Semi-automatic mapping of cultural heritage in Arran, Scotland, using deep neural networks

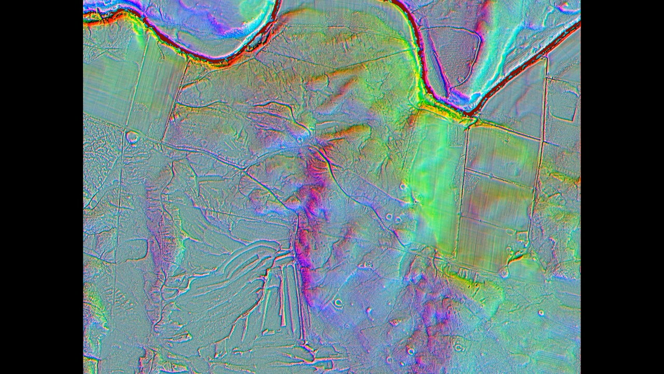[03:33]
and then with the local relief in addition. So this might be nice to look at if you like colors, and this is what we have into the network. So the network is actually using three colors, but we have just sent in the same for all the three bands, so it looks like this.
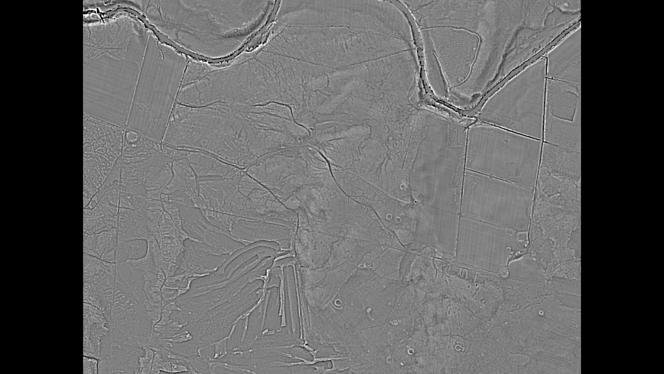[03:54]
You will see some detail here. So this is the known objects that we are looking at. This is two different types. This is roundhouses in blue, and then there are the small cairns in orange.
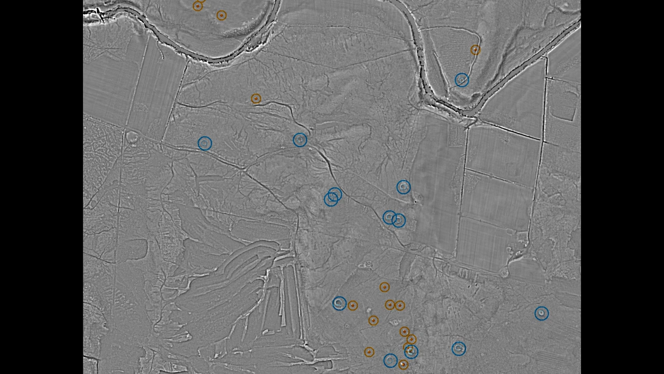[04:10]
So this is the big circles are just easier to see when I zoom out. That's why I have it here. So this is the detection results, and all this pink are obviously wrong because there are none of these shieldings in this part of the data. There are lots of good identifications of the roundhouses,
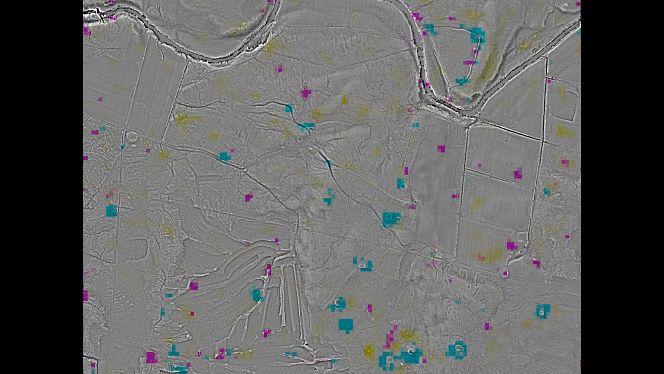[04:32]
and then there is an occasional location or identification of the small cairn, but this is what. It seems that the biggest objects are easier to detect. So this again is the ground truth.